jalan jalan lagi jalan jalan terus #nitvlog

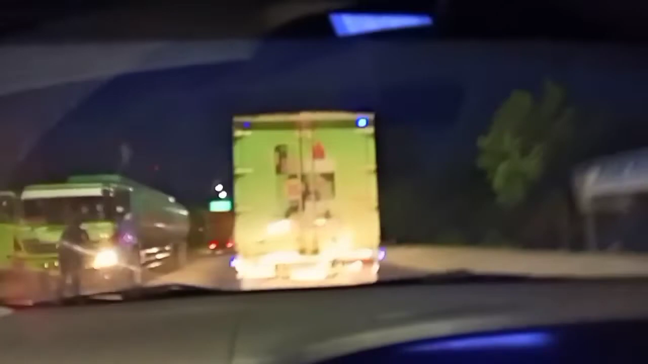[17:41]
Ini kita udah hampir sampai loh. Gelap. Kita udah lewat jalan tol lah.
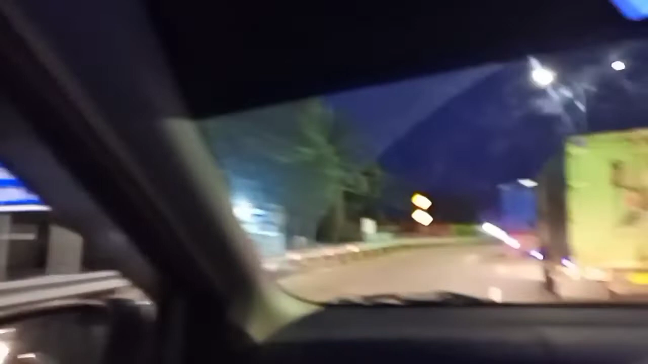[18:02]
Jalan tol.
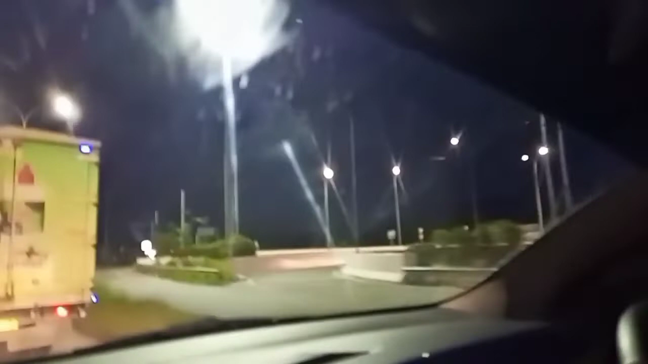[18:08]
Jadi jalan tol tuh masih jalannya aspal ya.
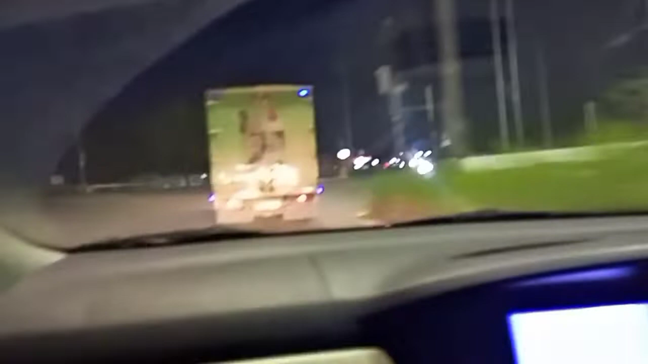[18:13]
Kasih kayangan. Buka lah jadi mana nampak ini. Malam ini kita
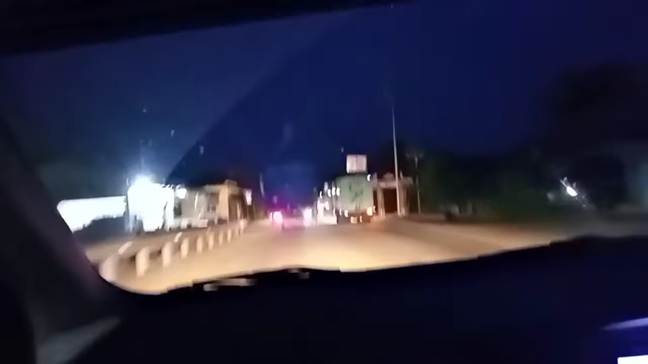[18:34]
perjalanan balik lagi ke Pekanbaru, lalu kita balap-balap loh guys. Santai Pak Sopir, Pak Sopir memang lah.
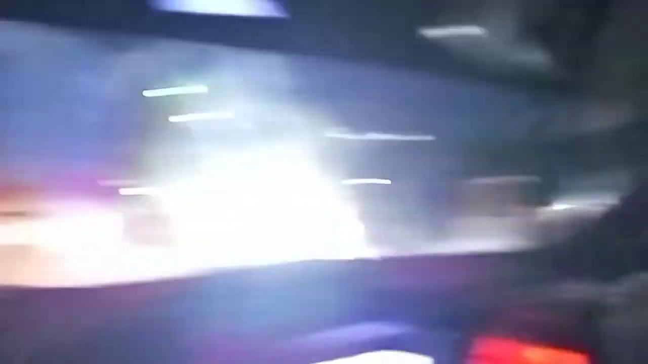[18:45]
Kita balap sama truk oleng nih loh.
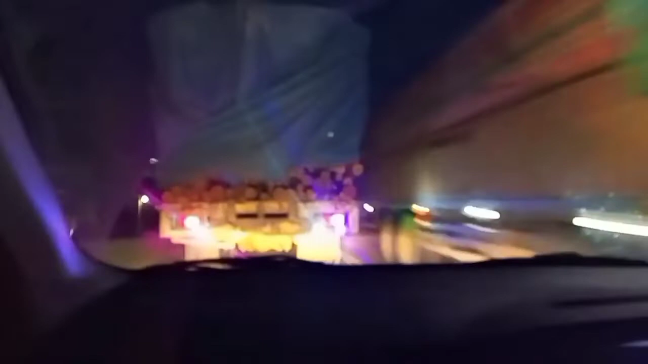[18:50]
Sedangkan balap lebih baratnya mengejar bensin, karena ini belakang mau setor katanya.
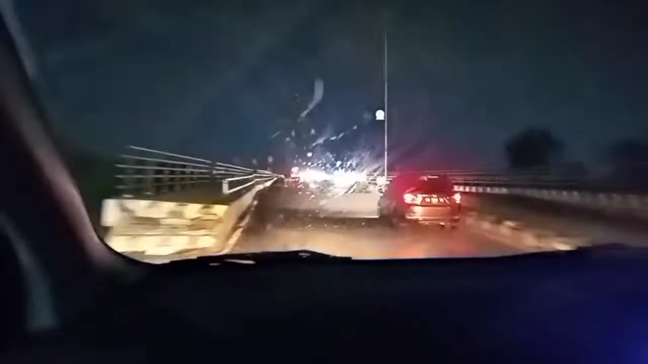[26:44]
kita udah sampai di Pekanbaru. Kita udah memasuki Pekanbaru. Tadi mana? Leton 4.
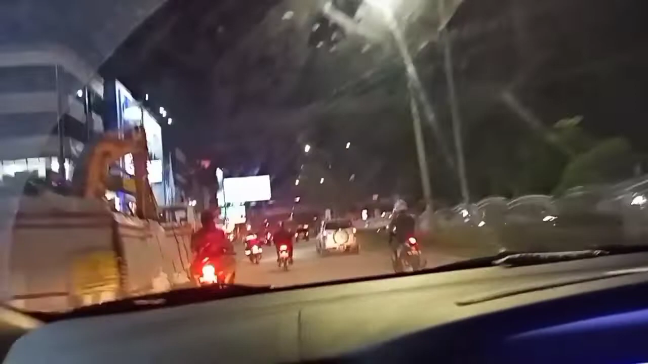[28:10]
Kayak gitu kan. Yang per-per kucing tuh. Oi, kita sudah masuk kota Pekanbaru.
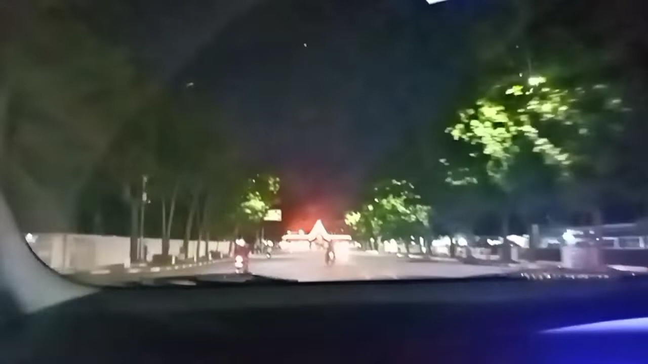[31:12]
kita masuk ke pusat kota kantor.
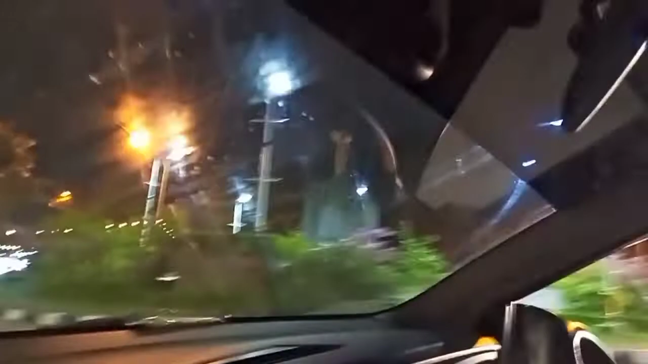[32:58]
Bulean Kris namanya. Oh, kita berputar 180 derajat. Langeng, guys.